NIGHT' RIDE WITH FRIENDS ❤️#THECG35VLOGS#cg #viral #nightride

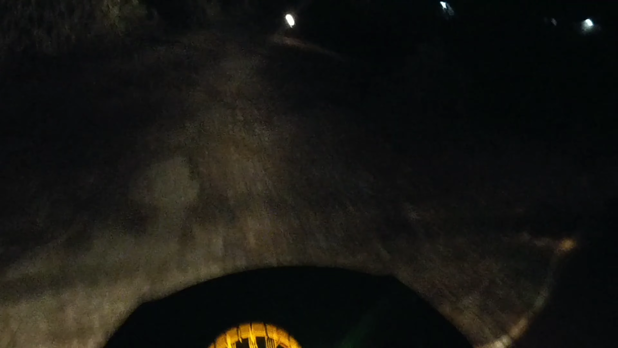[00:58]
तो अभी रास्ता भी ख़राब है, तो चलते हैं जल्दी जल्दी यार। अभी रास्ते को थोड़ा सा नाप लेते हैं।
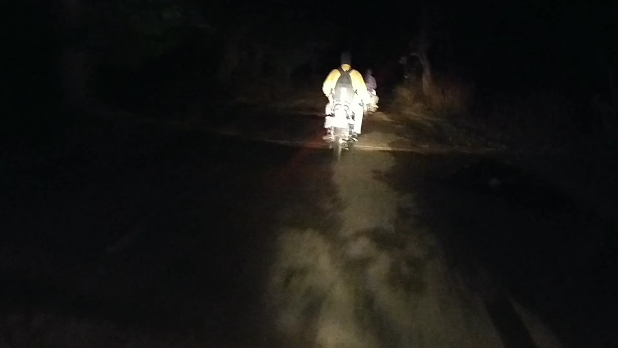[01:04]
तो सामने से अपन दो भाई लोग जा रहे हैं, वो लोग।
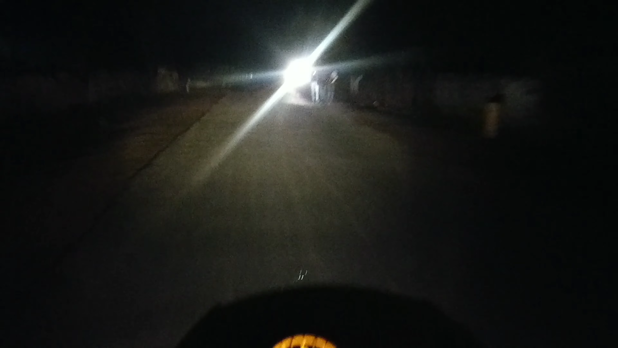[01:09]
सो फाइनली गाइस, अभी अपन लोग लगभग 10 किलोमीटर आ गए हैं, और देखते हैं आज की राइडिंग में क्या होने वाला है यार।